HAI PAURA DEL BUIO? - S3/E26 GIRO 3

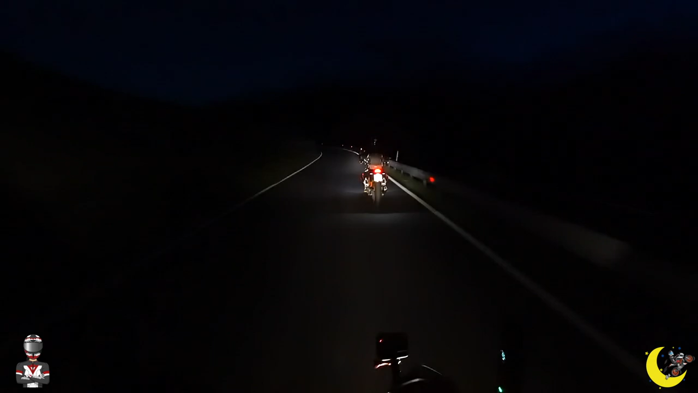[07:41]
Uno snorlax Grosso eh Se li va addosso ti disfi Guarda un'altra Oh guarda Ma non è una volpe Cos'è questo?